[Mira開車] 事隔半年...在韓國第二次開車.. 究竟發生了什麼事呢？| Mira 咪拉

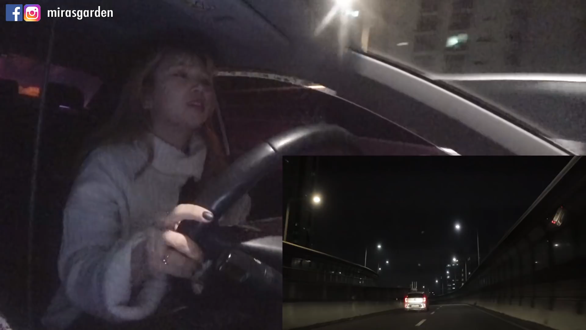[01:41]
하아 하아 왜 50km 이렇게 빠르죠? 더 밟을까? 지금 70km 이에요 지금 가요? 차 안오면 안와요 잘했어 우와 자 이제 속도 좀만 줄여줘 여기 자연속도 60km 이니까 속도 강의라는거 정말 무서워요 밤이라서 속도 엉치만 해도 돼 밟아도 되는거 같지